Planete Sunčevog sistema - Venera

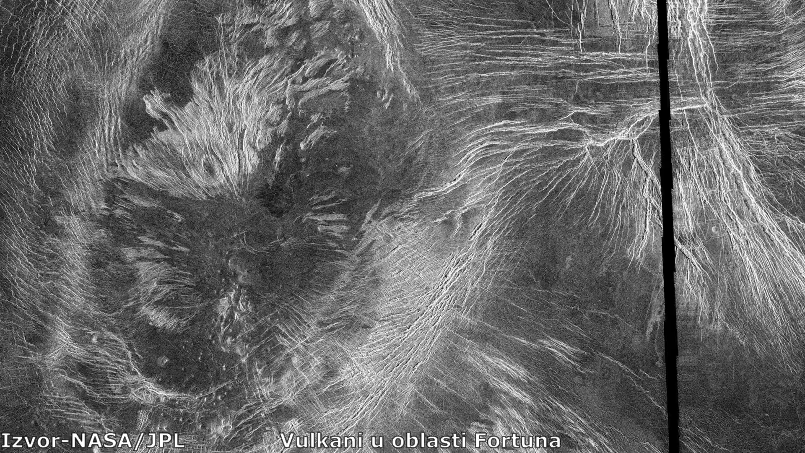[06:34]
Na ovoj fotografiji vidimo dva vulkana u regiji koja se zove Fortuna i jasno možemo vidjeti bele tragove
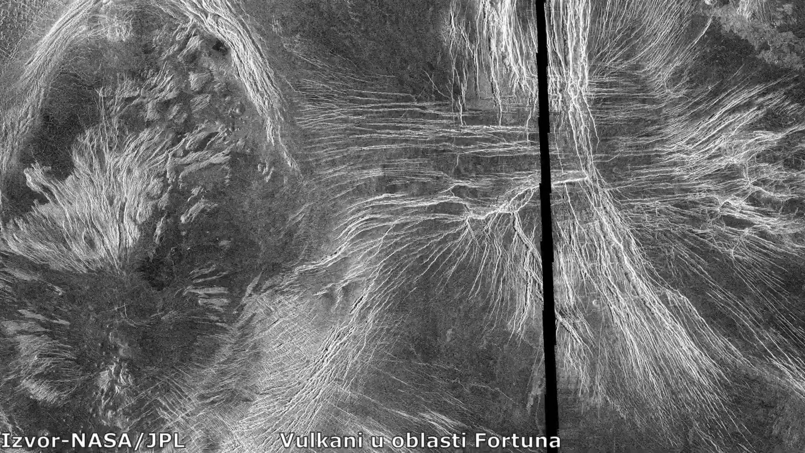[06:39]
tokova lave koji su ostavili brazde na padinama ovih vulkana.
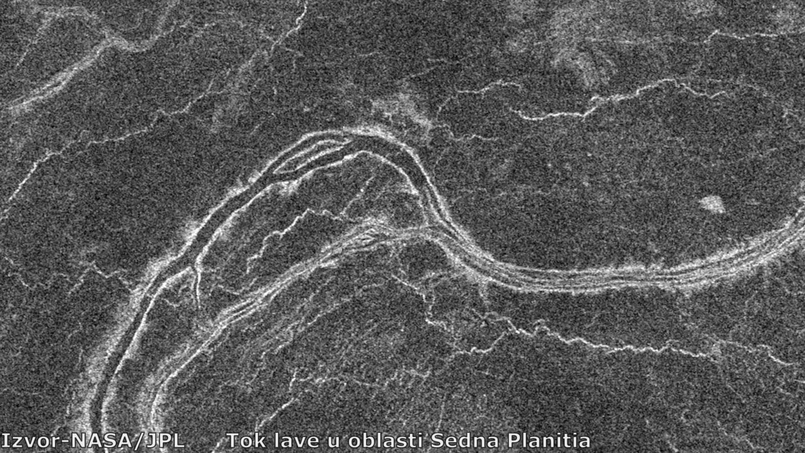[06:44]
Ovde možemo vidjeti tragove tokova lave na površini i stvarno možemo steći utisak
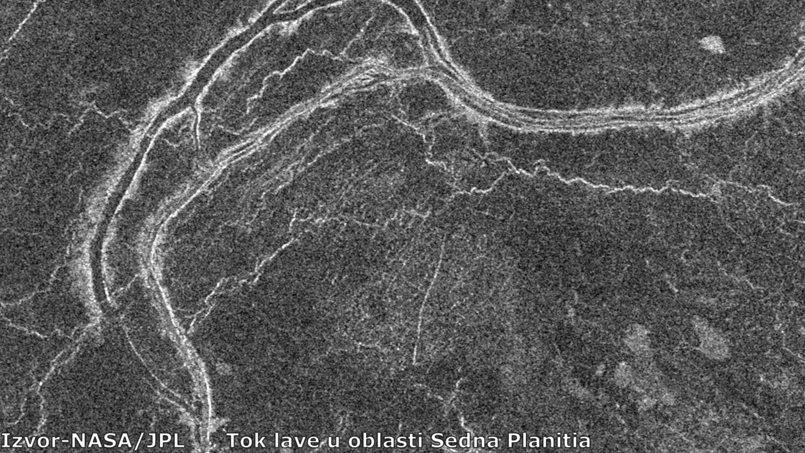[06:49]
u kakvim je surovim uslovima nastao ovakav teren.